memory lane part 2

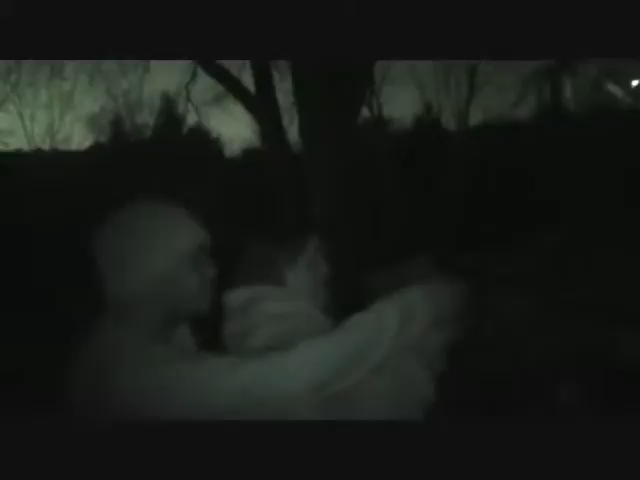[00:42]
baby, don't pull the trigger, unless you want to shoot it, okay, wait, okay, dang, ain't mad at it, night time's a little hard, ready, yay, I guess we can put it, yeah, good, yeah, we haven't done this for a long time, go ahead, wait, wait, I get it, go, come on, go, get it, pull the trigger, come here Toby, come on, at least my age on it's here,
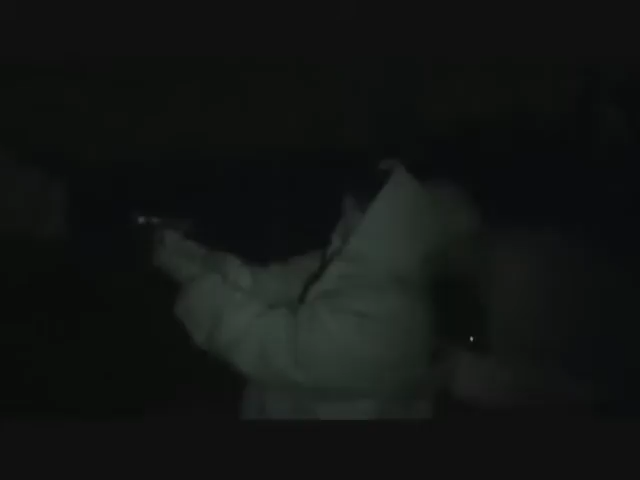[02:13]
Oh, no, that's he. Oh, that one's better. Wait, he's getting a picture of the raccoon.